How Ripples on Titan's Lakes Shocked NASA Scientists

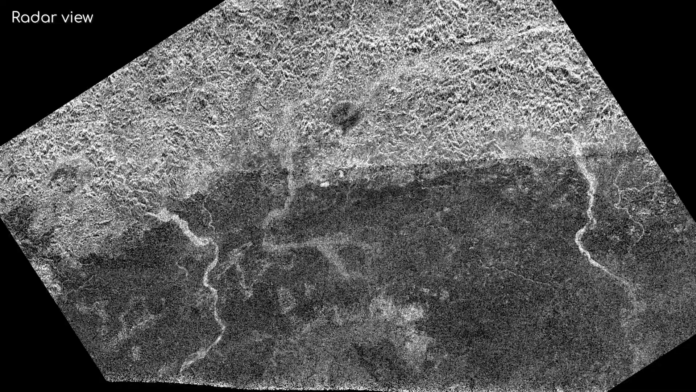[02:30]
Radar data from Cassini, visualised in these images, clearly show various riverbeds and valleys cut away by the flowing methane.
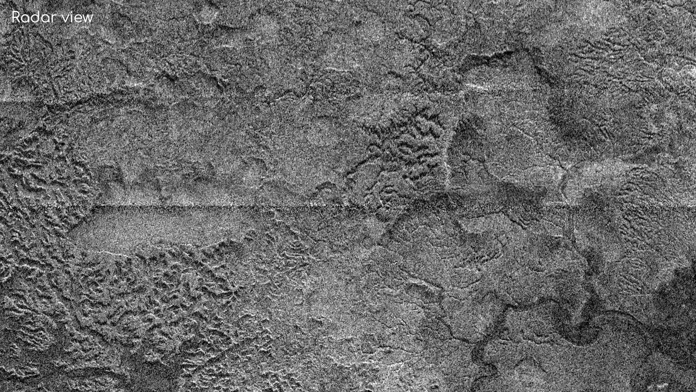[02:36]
The most prominent of these flow channels are found around Titan's second largest lake,
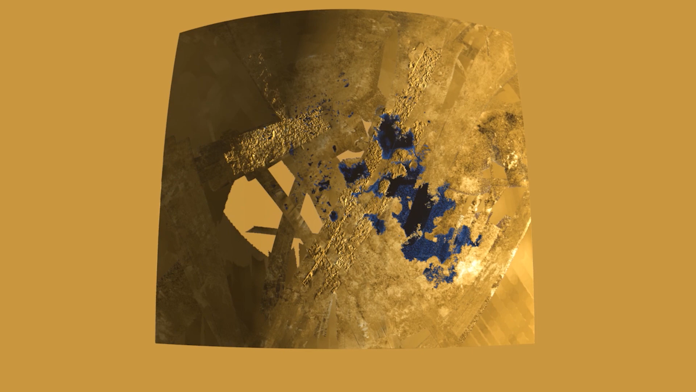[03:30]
The radar data suggests that a lot of these lakes are very shallow, some of them only a few metres deep. Some of the larger ones, however, can have depths of over 200 metres.
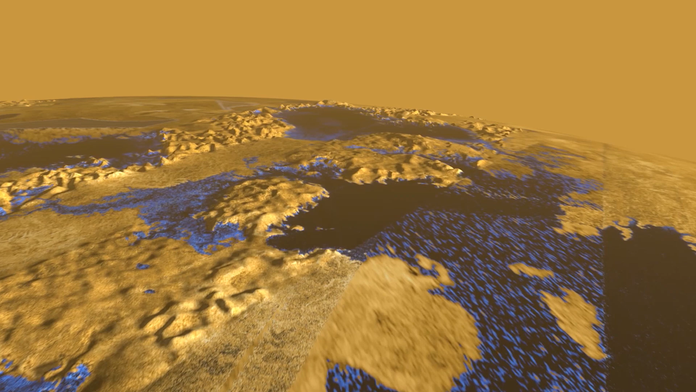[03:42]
All in all, this puts the total amount of potential fossil fuels on Titan to over 300 times the proven amount on Earth.
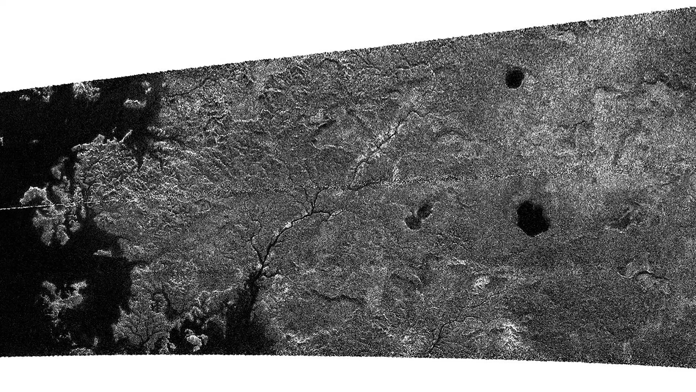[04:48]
The radar instrument detected large dark patches across the surface, which were later confirmed to be lakes by the infrared camera,